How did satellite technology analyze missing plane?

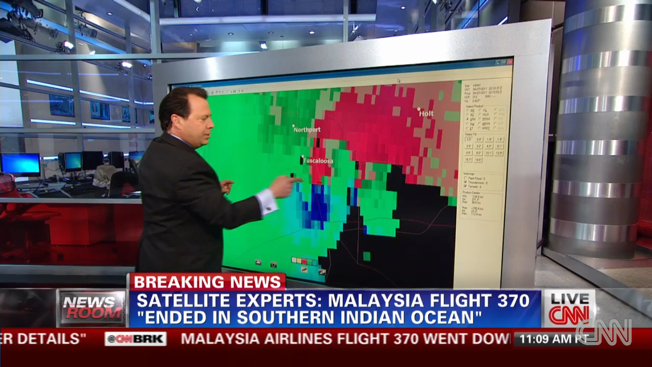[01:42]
know this is Tuscaloosa's tornado this is moving this way by Doppler shift this is moving this way by Doppler shift we know and we knew at the